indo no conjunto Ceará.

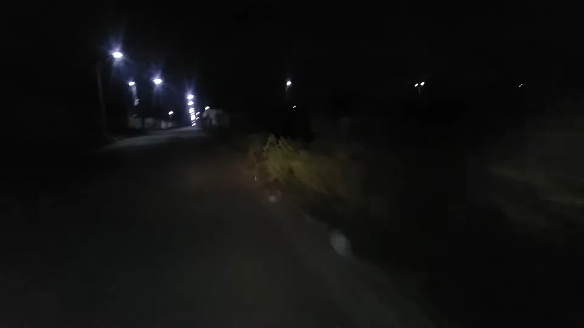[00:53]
E aqui pela Urucutuba é mais esquisito, mas é mais rápido, galera. Não pode ir pelo canto muito longe, não.
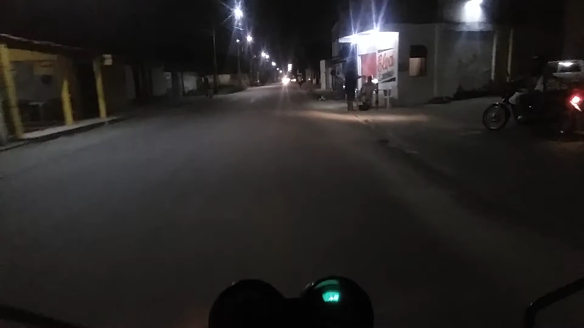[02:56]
Galera, como é que é o Bom Jardim à noite, ó? Mais ou menos são umas 10h20 por aí. E aqui bem rapidinho aqui no Conjunto Ceará.
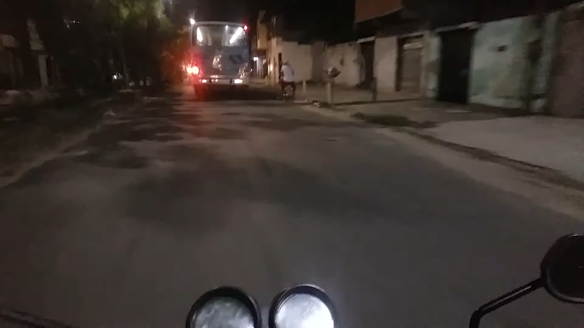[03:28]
Resolvi aqui um negócio aqui.
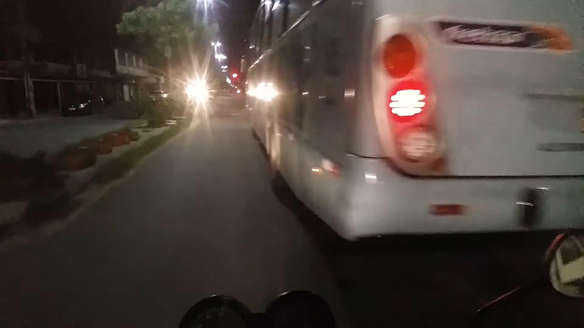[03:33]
Peguei não, resolvi filmar. Semáforo ali fechado. Abriu, galera.
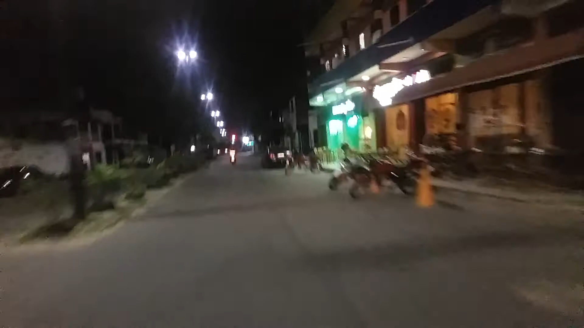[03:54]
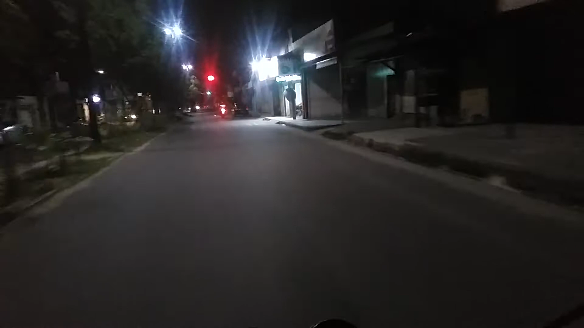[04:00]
E eu vou passar no vermelho, que hora dessa não tem como você ficar aguardando o semáforo abrir, não.
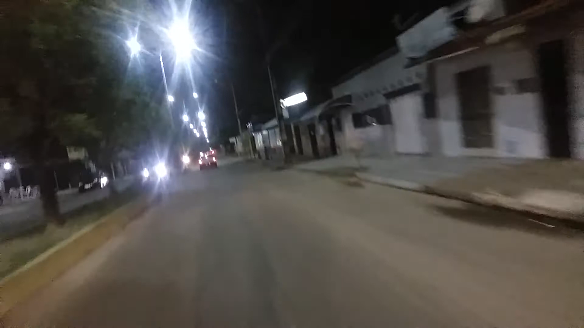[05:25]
já é curso de Ceará, hein, galera? Aqui já é curso de Ceará.
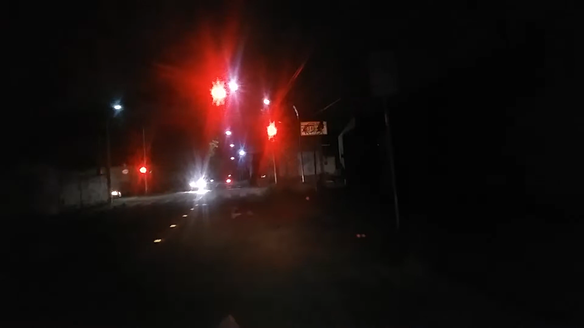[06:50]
Que hora dessa não. Não é bom ficar parado no semáforo, não.
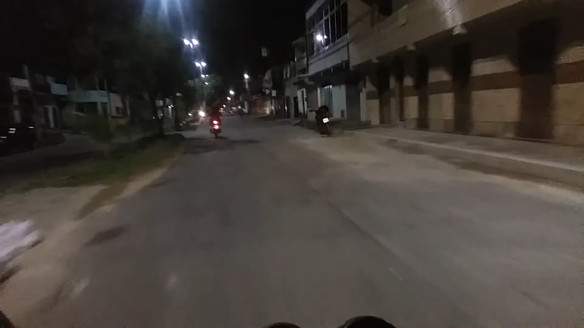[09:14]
A Vigílio Nogueira de novo, galera. Rua Vigílio Nogueira. Porra, meu irmão, rua cheia de buraco. O cara tenta desviar de um e cai no outro. E o semáforo fechou.
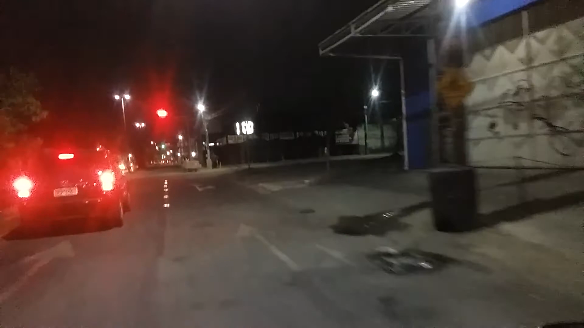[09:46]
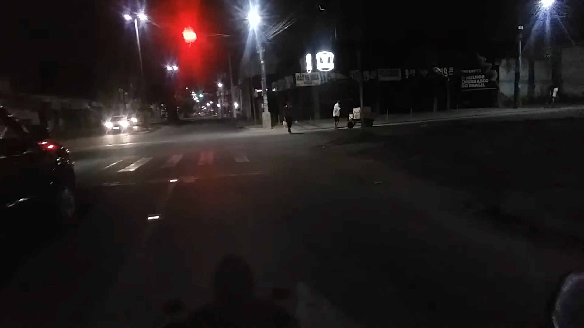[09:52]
Cruzando aqui a Oscar Araripe. Tu vai me embora, pivete. Vai-me embora, que esse negócio de ficar no semáforo hora dessa não dá certo, não. Ainda mais aqui no Bom Jardim.
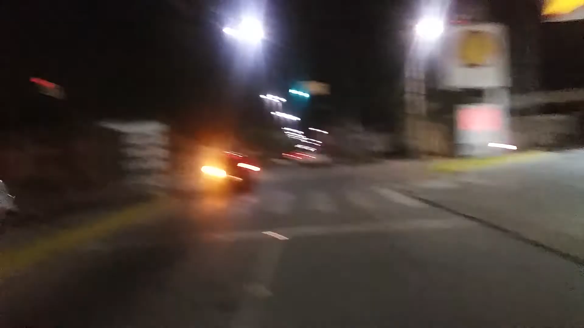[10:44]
quebrar aqui na Bom Jesus, ó.
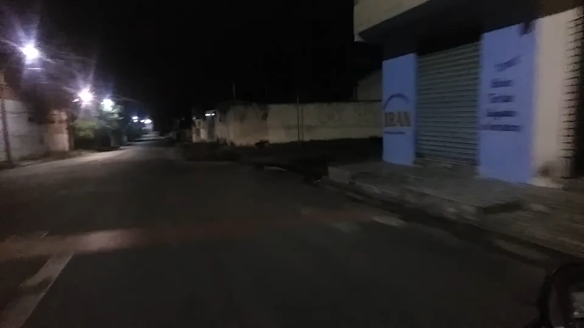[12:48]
é a Xavier da Silveira. Conheço aqui o Bom Jardim, galera, que eu já morei aqui nas antigas. Acho que mais faz uma porrada de ano, ó, galera, que eu morei aqui. No Bom Jardim. Se bem que Jatobá é praticamente Bom Jardim, né?
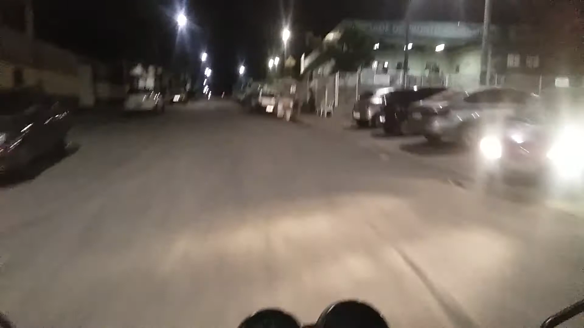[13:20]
Mas assim, aqui mesmo no Bom Jardim eu já morei um bocado de ano aí atrás, eu já morei aqui no Bom Jardim. Agora a estrada do Jatobá. Estrada do Jatobá é a rua do cemitério do Bom Jardim. O que é Bom Jardim, galera? Aí quando eu atravesso o Urucutuba, já não é mais Bom Jardim, é Jatobá.
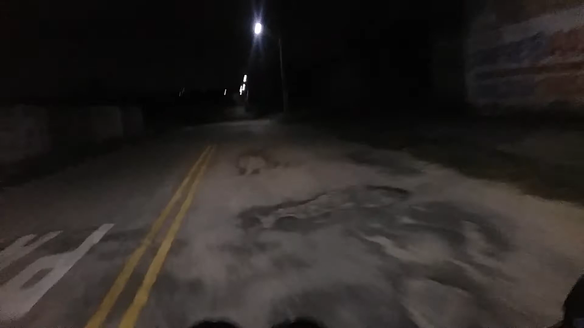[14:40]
Já é Jatobá, a partir daqui, ó.